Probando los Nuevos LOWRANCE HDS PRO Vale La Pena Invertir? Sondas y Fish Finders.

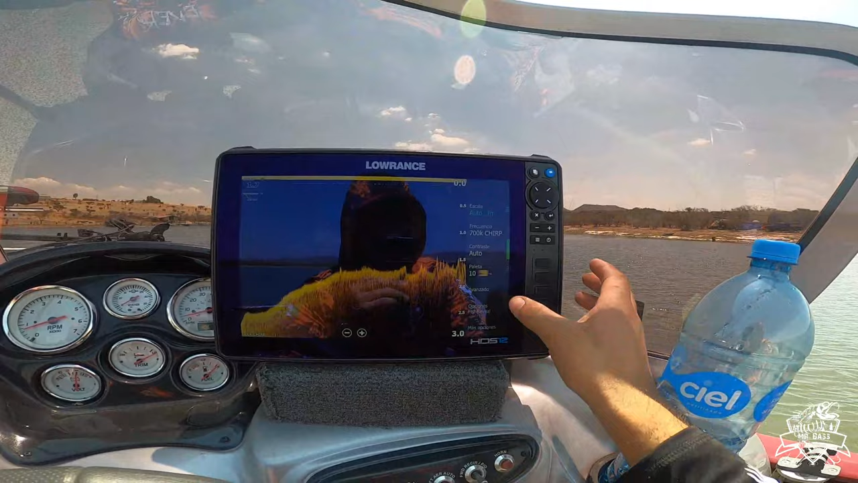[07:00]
Y creo que Creo que prácticamente Es todo
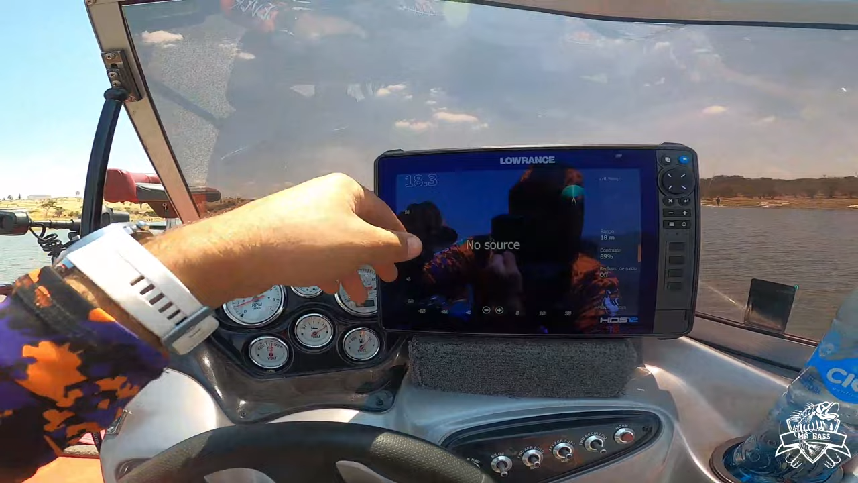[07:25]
Target Al mismo tiempo Como pueden ver Puedes ver casi Un 360 grados Ahí se marca
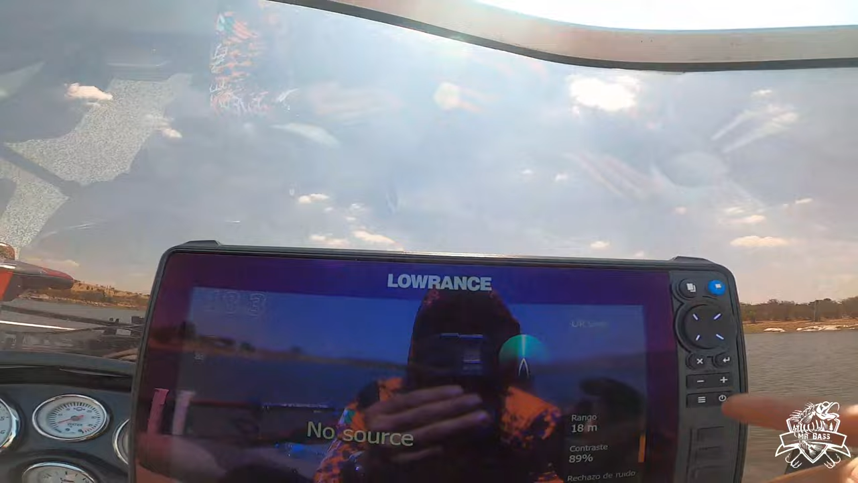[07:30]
Este En el sonar Pero para poder hacer eso Necesitas dos Active Target Dos Yo en este caso Tengo solamente Un 1 Y un 2 Así que Eso es un costo
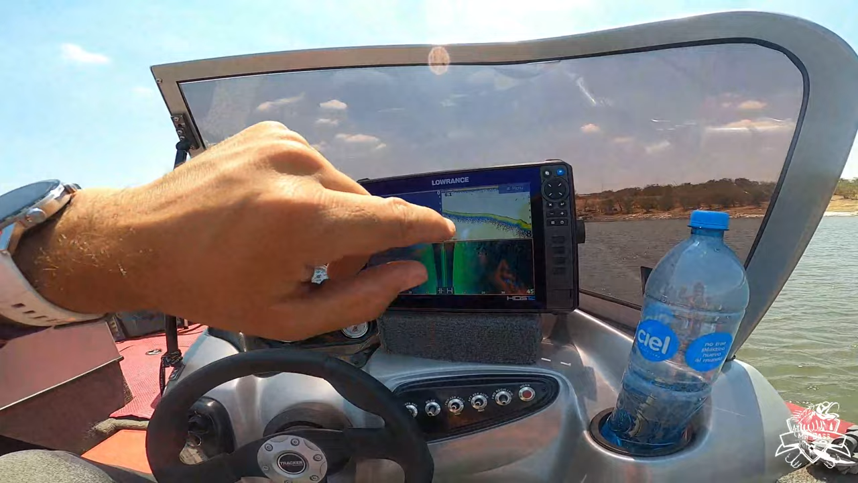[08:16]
HDC Pro Pro de 12 pulgadas Y después vamos a estar Hablando
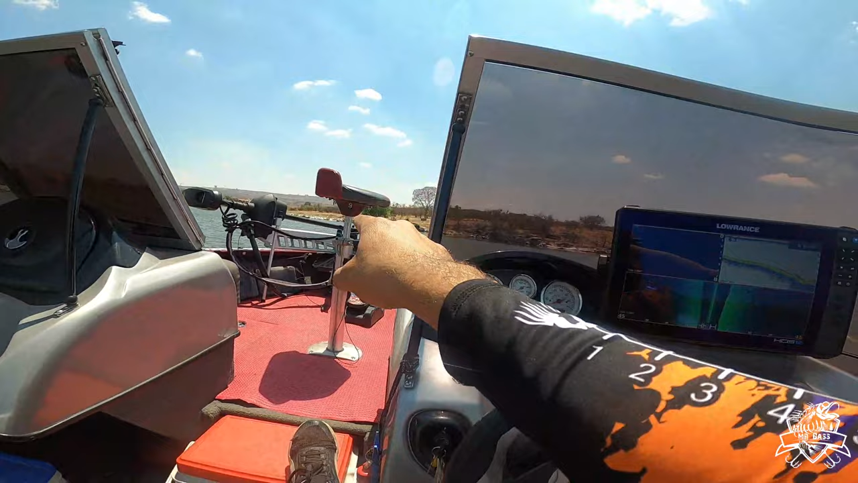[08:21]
acerca de eso Pues mira Aquí se pueden ver Los peces Como es que los empieza A brillar un poco más Esos
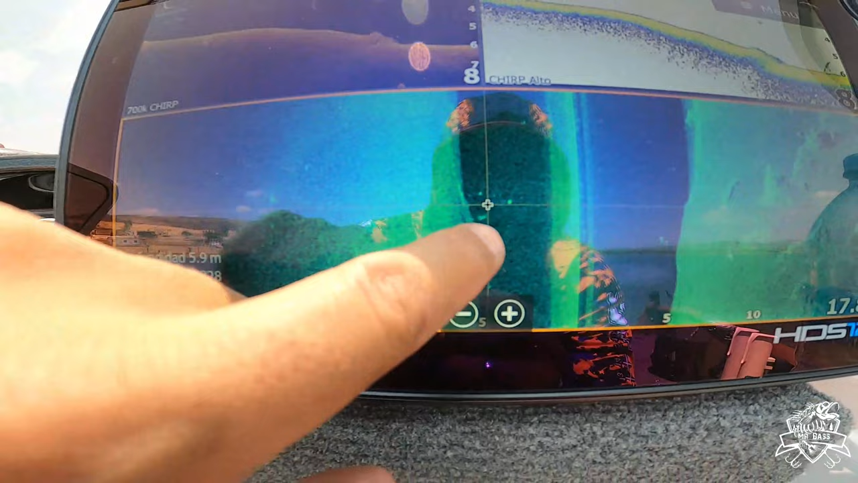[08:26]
puntitos pequeños Que se ven ahí Son peces Entonces es un poco Más sencillo De verlos Con
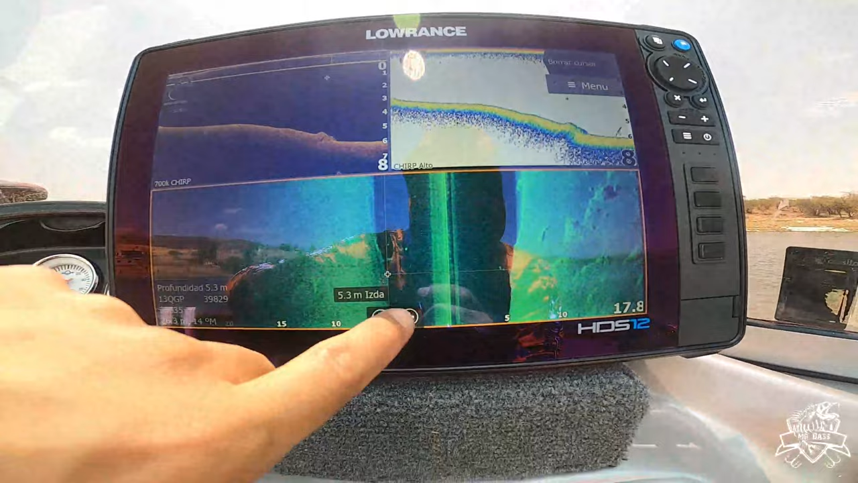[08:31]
el size scan Aunque no los No Me gustaría Que los Aquí se ven algo De peces
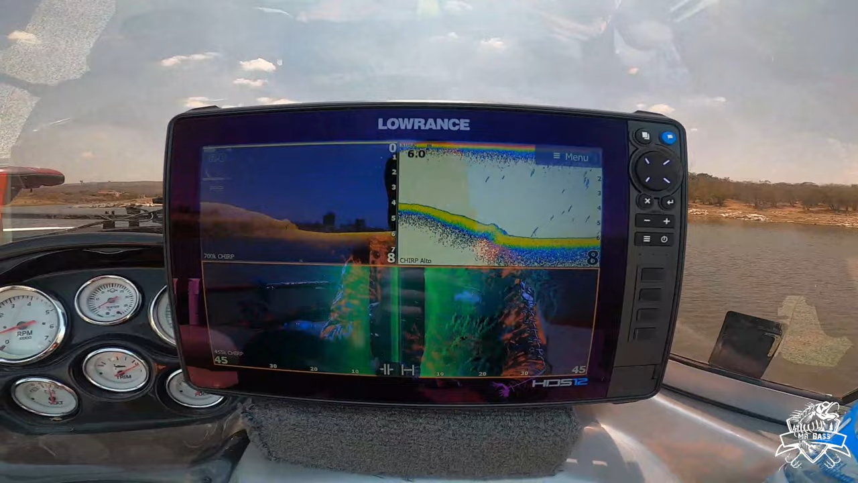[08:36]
Me gustaría Que los hiciera Brillar Como en este
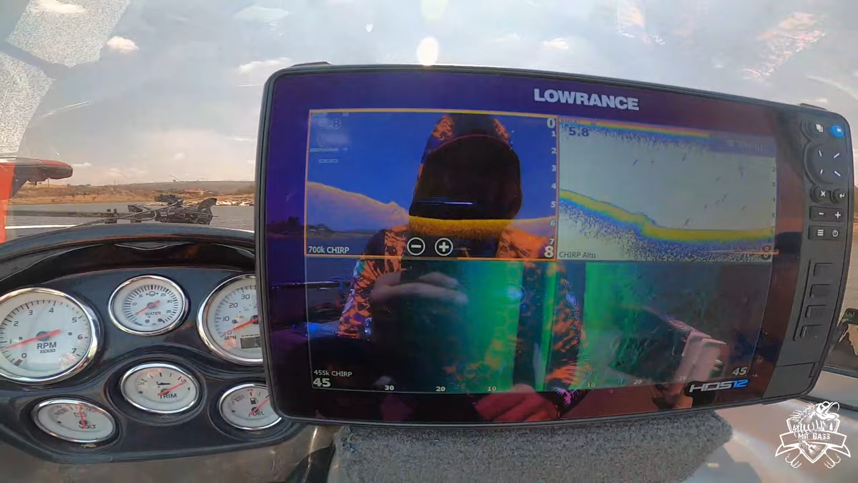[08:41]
Como en el Field Reveal Pero no los hace Brillar Simplemente se ven De esta manera Aquí se ven Algunos peces Que se ven Este
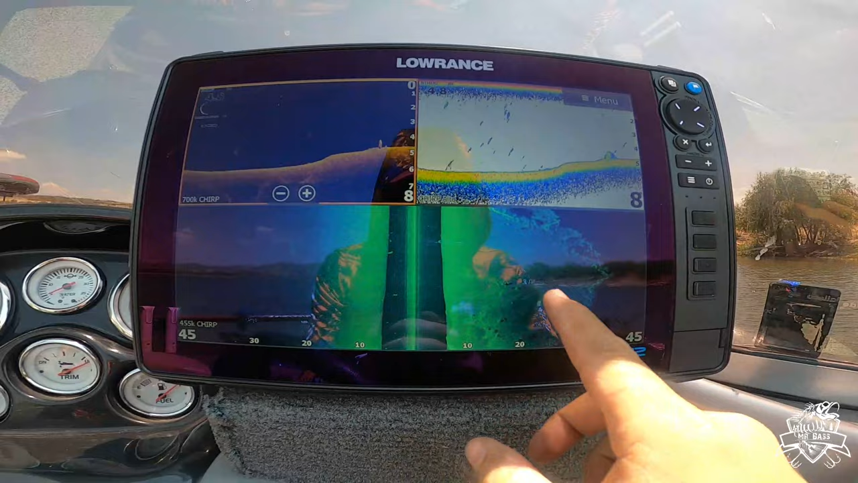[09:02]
No se han visto Nidos Por aquí No se ve Absolutamente Nada de nidos Y eso me da Indicaciones De que
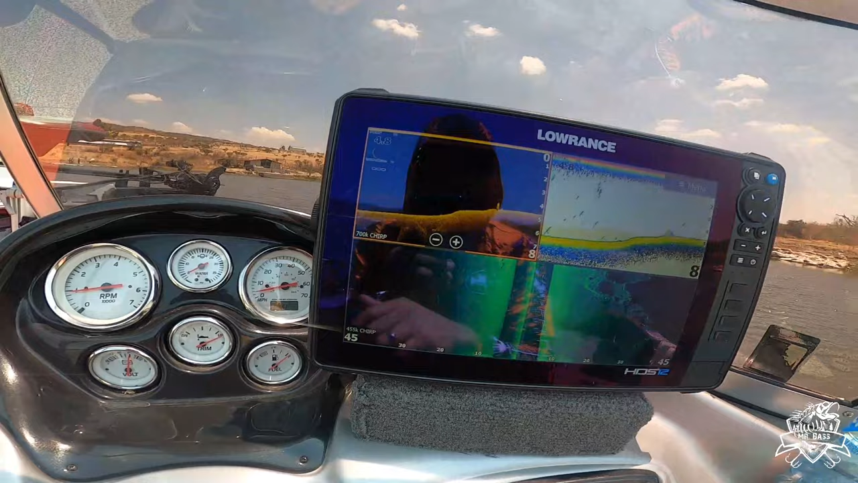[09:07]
En este río No se ven Animales Por el momento Desobando Pues bueno Ya
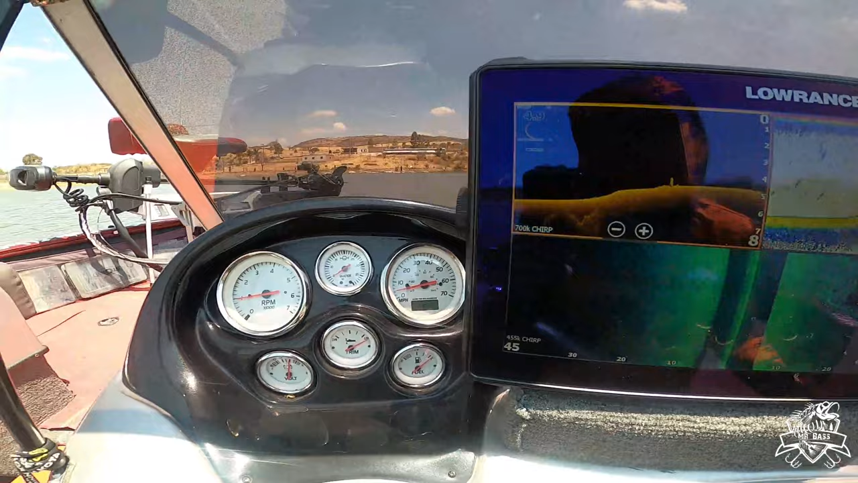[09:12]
en otro video Les voy a mostrar Como es que se ve El Active Target 2 Y el Active Target normal En pantallas simultáneas
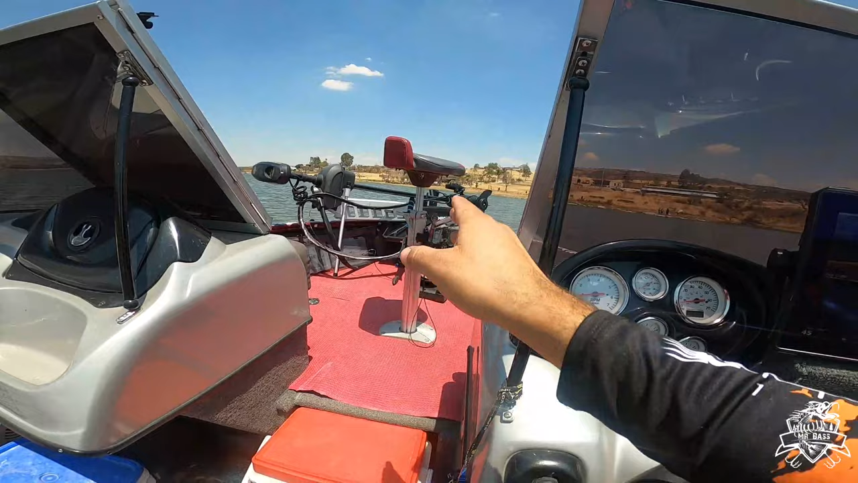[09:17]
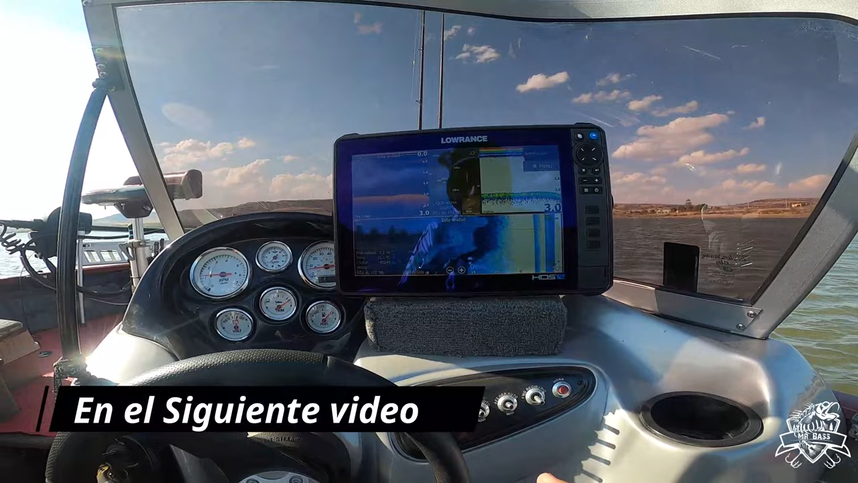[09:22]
Ok También es buenísimo Buscar los arroyos Ya que regularmente Buscan los arroyos Para desobar Y aquí podemos
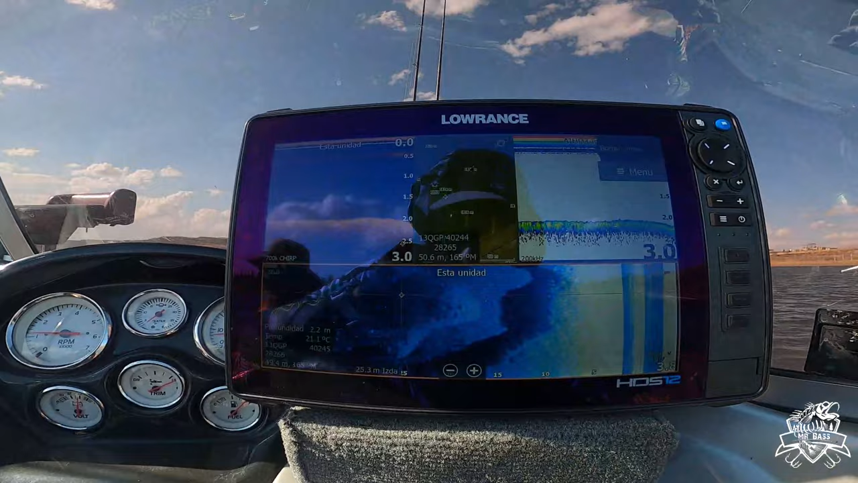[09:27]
ver Miren aquí donde Estábamos ahorita Pescando Pueden ver
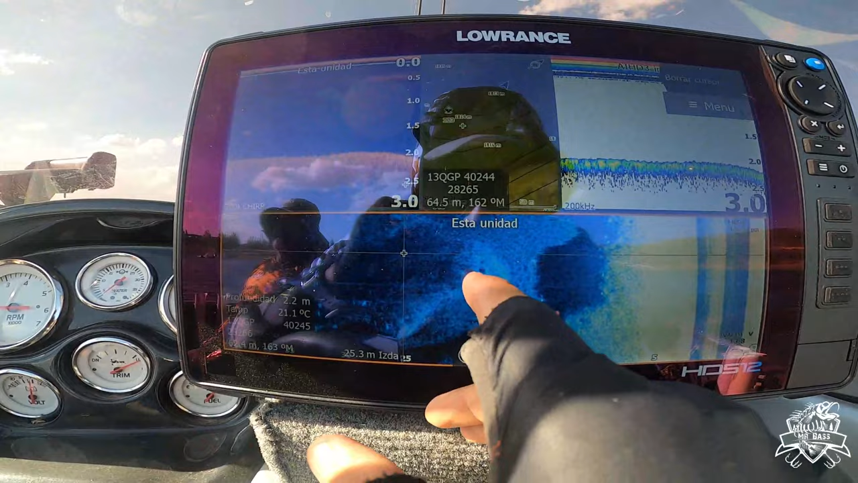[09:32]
On screen: depth 2.2 m, water 21.1°C
Que hay un arroyo Y se ven como Esos tipo agujeritos Esos agujeros
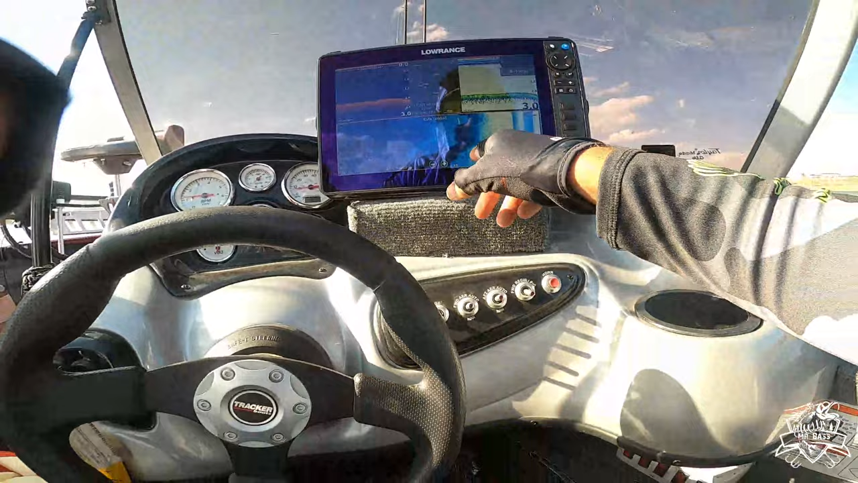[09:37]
Son Sonidos Entonces lo que hace La lobina Es Estar en el En
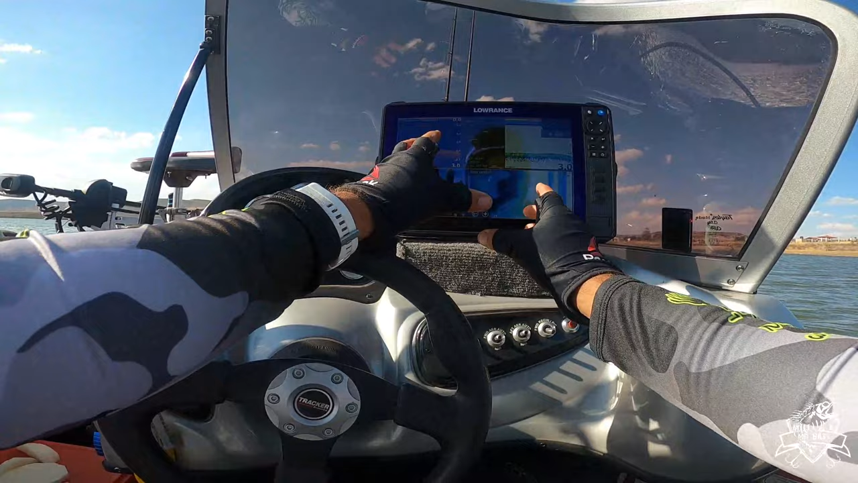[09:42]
el En el nido Después termina De desobar Y se mete al arroyo Para empezar a alimentarse Y de esa manera Los Los Alevines Este Que dan al cuidado Entonces Ahí se puede ver Miren el arroyo
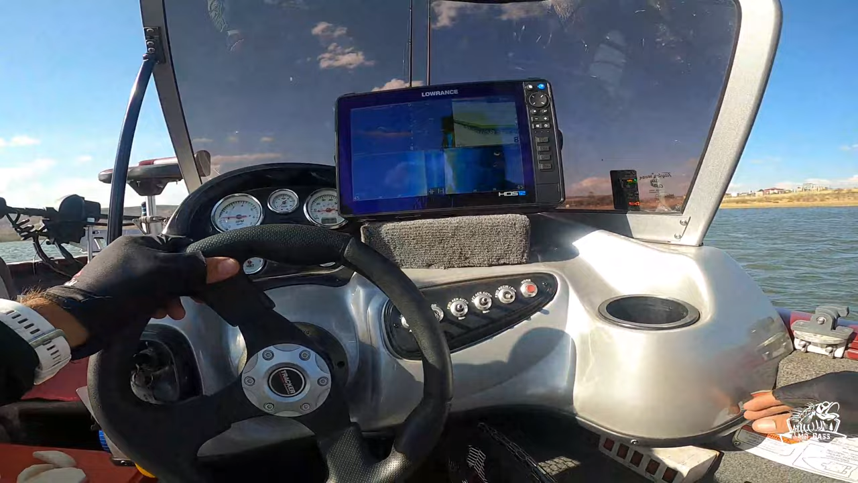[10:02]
Como es que está Vamos a ir a otro arroyo Con estas mismas características Con esta misma Temperatura que tenemos Para ver si Logramos atrapar Algún otro Ejemplar Miren el arroyo Miren el arroyo Miren el arroyo